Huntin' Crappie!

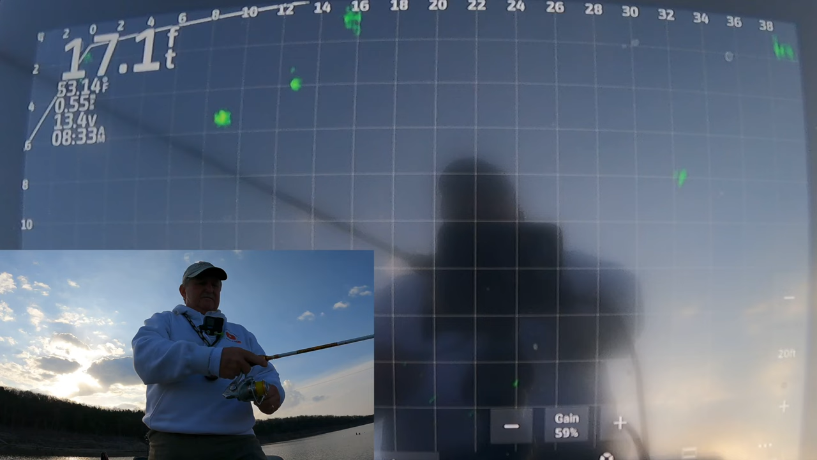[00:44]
On screen: depth 17.1 ft
on got ready right here at the boat I mean he hit it there we go folks
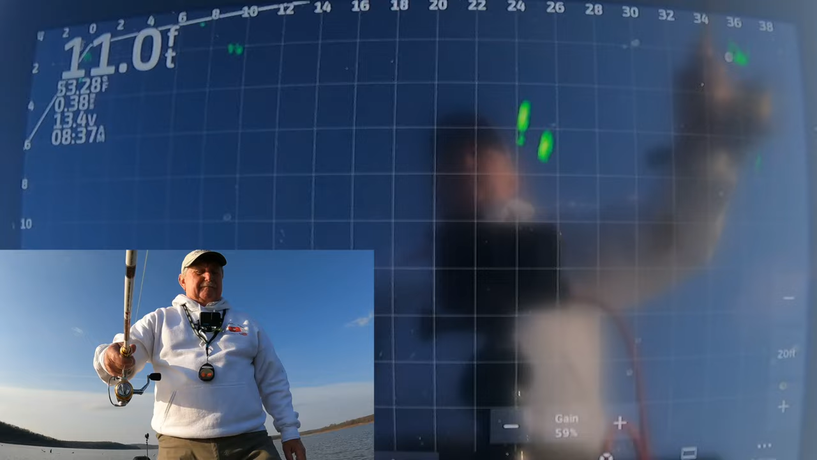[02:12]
On screen: depth 11.0 ft
two of them right there will either one of them chase me nope didn't end did they oh I got below him here he comes there he got it pitched in there lost him got below him came up and he ate it yep that's a keeper a white crappie
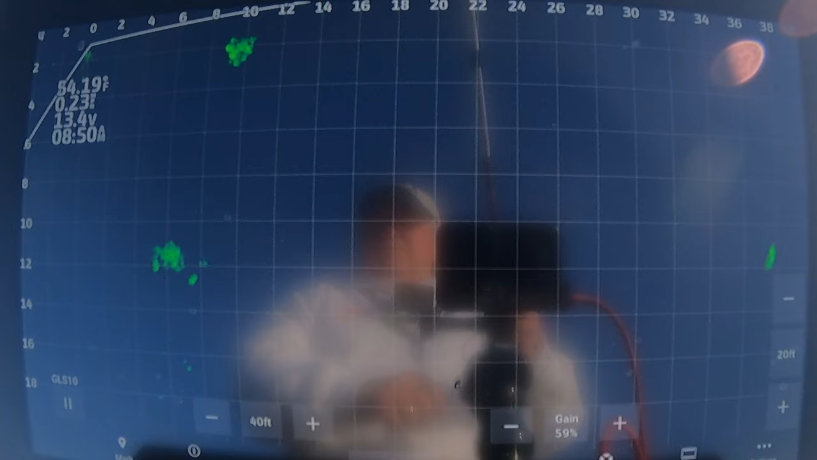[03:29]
right there look at that spoonbill well that
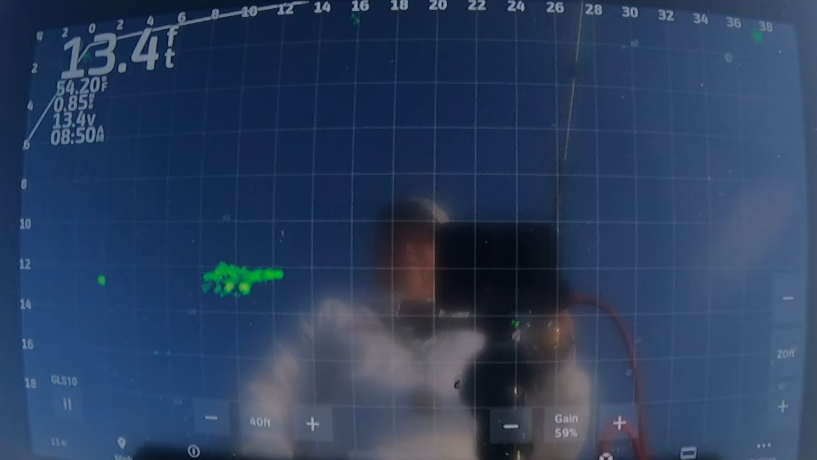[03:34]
On screen: depth 13.4 ft
one's pretty identifiable if you wanted to live scope a spoonbill there's one to do it
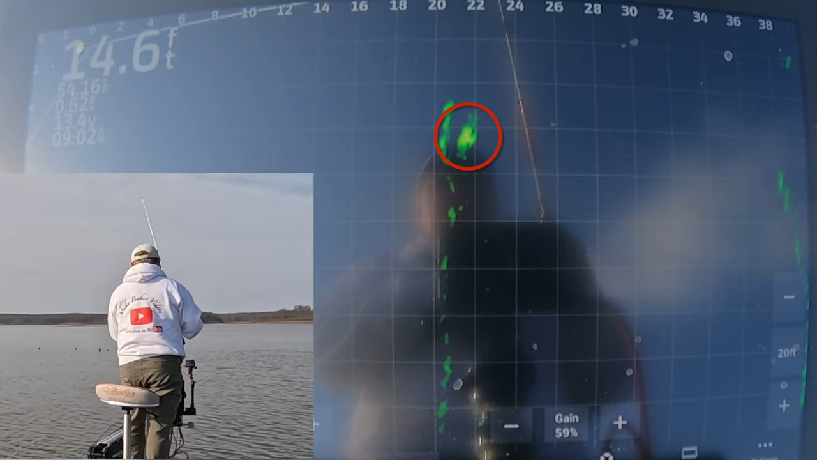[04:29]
On screen: depth 14.6 ft
come on come on come on yeah yeah I almost got by him he came off the tree I was trying to get my poles down all right I like it they're eating this little color
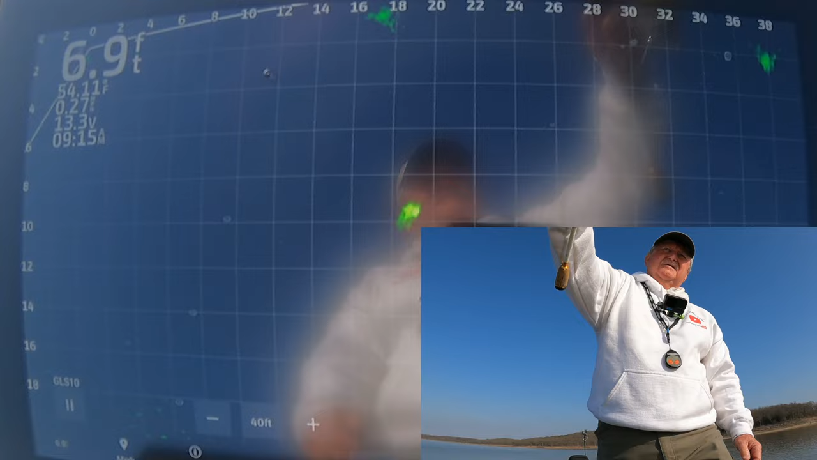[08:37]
On screen: depth 6.9 ft
oh that could be a good fish there we're gonna find out
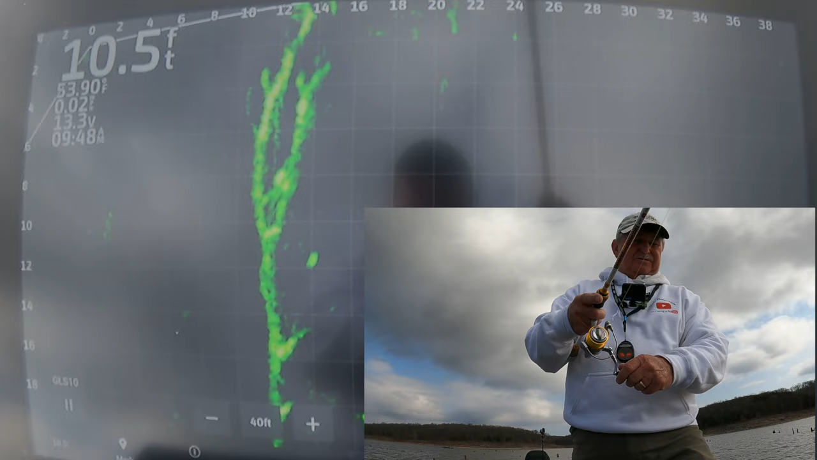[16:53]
On screen: depth 10.5 ft, water 53.90°F
I gotta be coming right by it yep yep oh gosh dang it he was coming I got the tree dang it
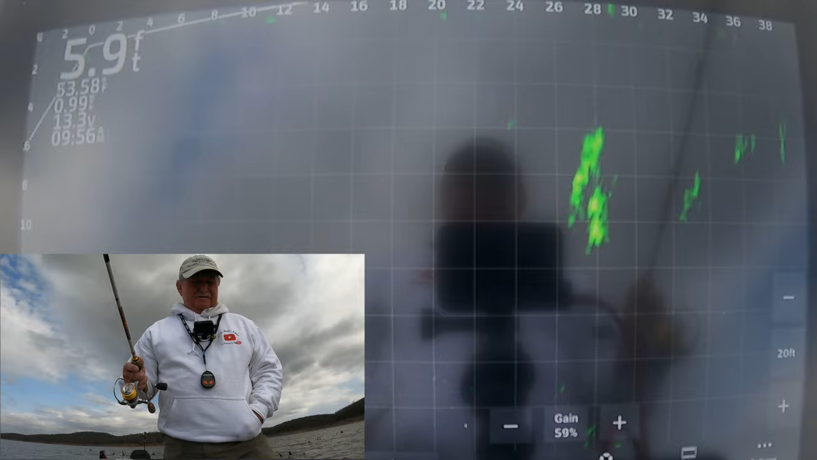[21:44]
On screen: depth 5.9 ft
that looks like some fish right there put my poles down slow me down where'd they go where'd they go i can't really tell there's my jig oh don't tell me right off the bat first pitch i get in the tree with my new jig
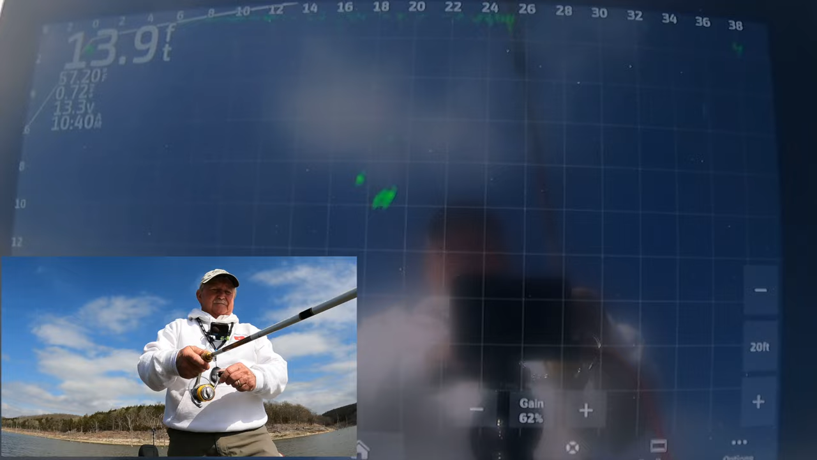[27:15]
On screen: depth 13.9 ft
come on he sees it got him just gotta stay with it